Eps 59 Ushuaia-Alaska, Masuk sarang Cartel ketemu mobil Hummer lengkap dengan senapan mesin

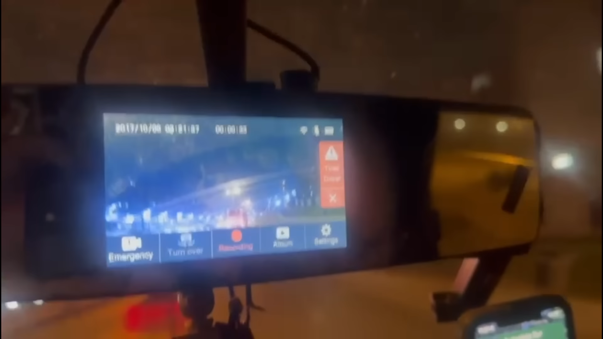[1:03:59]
Nah ini berarti sudah menandakan bahwa sudah 10 jam saya nyetir non-stop.
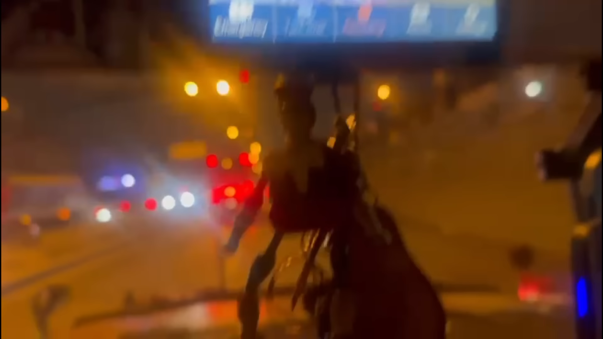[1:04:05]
Ya ini kita masih ada kurang lebih 32 menit.
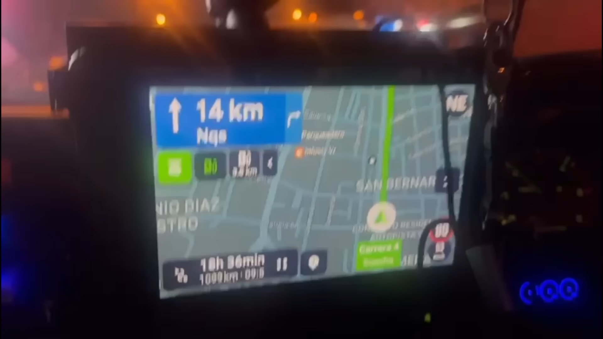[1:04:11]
Ya sudah mau mendekati 32 menit yang di atas peta untuk ke Bogota.
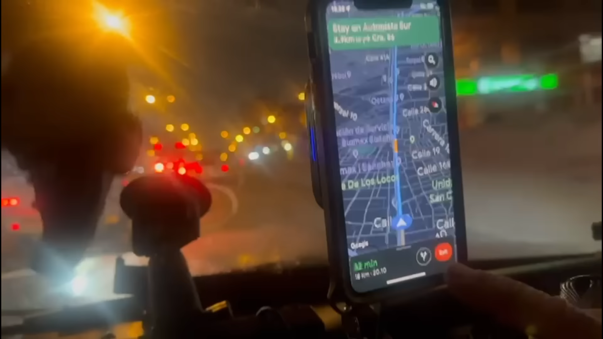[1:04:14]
Kalau yang di bawah adalah peta yang untuk ke Cartagena.
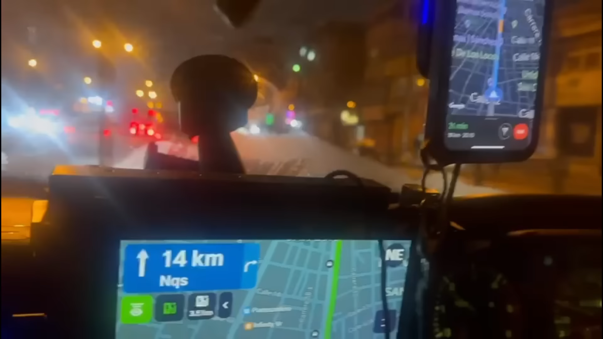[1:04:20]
Cartagena itu masih jauh, masih ada 1000 kilo.